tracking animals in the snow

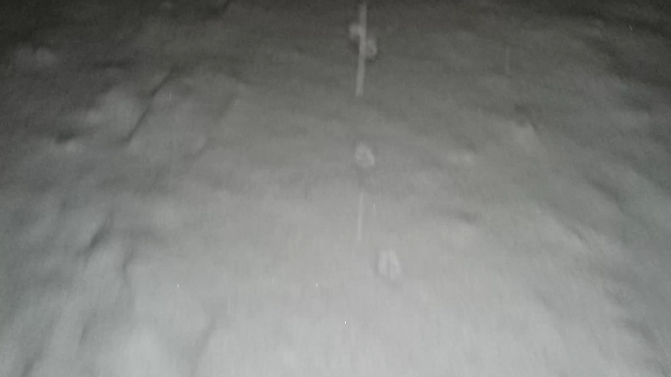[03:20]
I'm not sure if it's a...
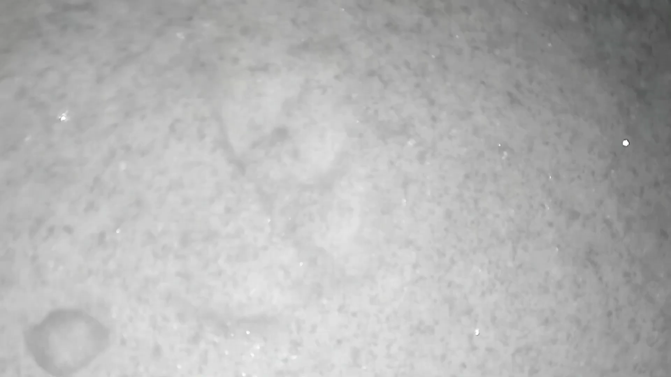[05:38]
You can see the difference. Dog. Coyote.
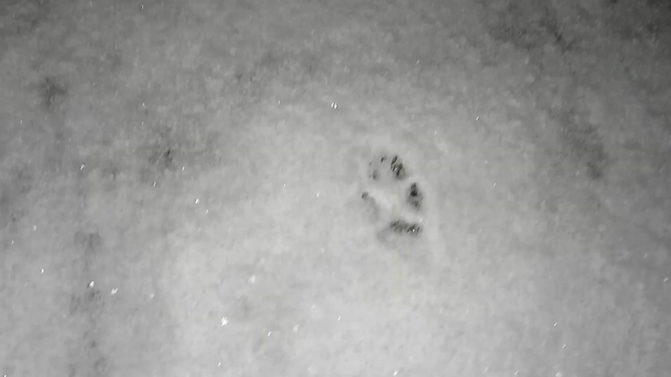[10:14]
See, those are fresh. He might not be that far ahead of me. The other night, me and my buddy were walking. I can't believe there's nobody else out.